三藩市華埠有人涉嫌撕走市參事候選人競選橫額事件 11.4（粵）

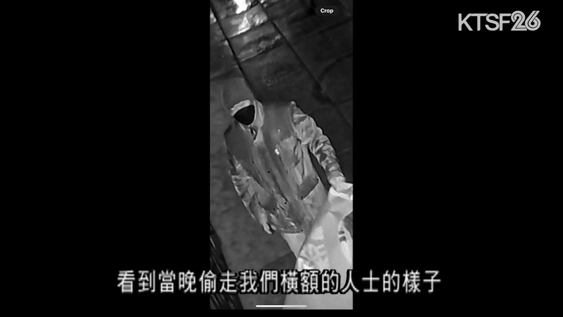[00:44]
還有就是他是遮蓋面啦，遮蓋頭啦，但是我們是很明顯地看到呢，
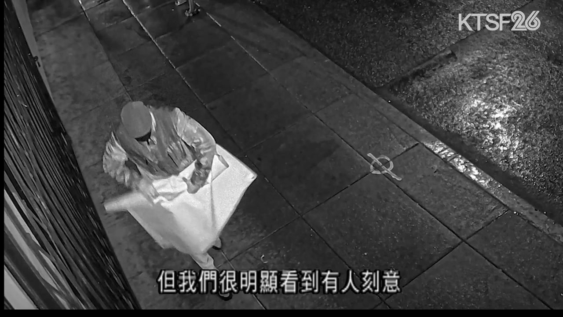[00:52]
是有人刻意去拆了我們的 banner 這樣咯。